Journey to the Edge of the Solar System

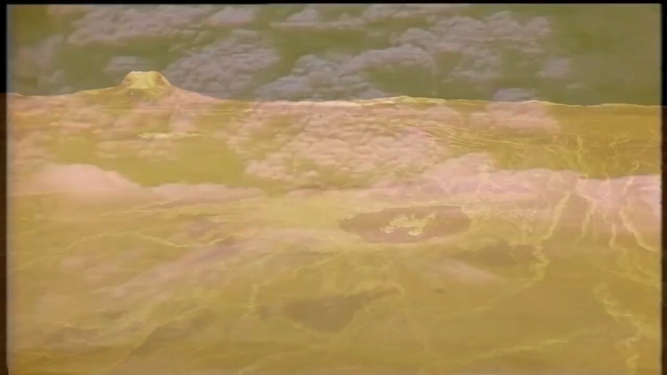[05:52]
completely repaving the old surface with basaltic lava.
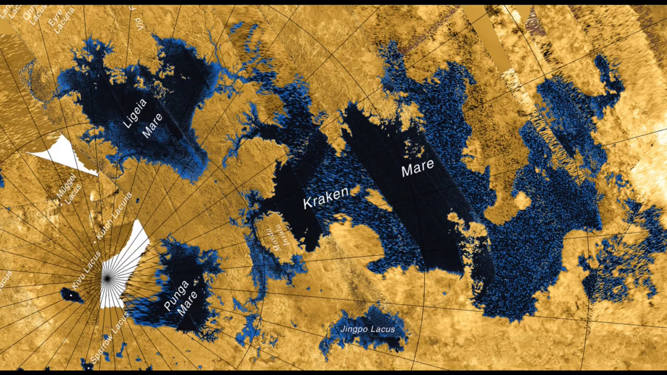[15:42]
Hidden beneath a thick atmosphere of nitrogen, the surface temperatures are so cold that lakes and rivers of liquid methane flow across this barren world.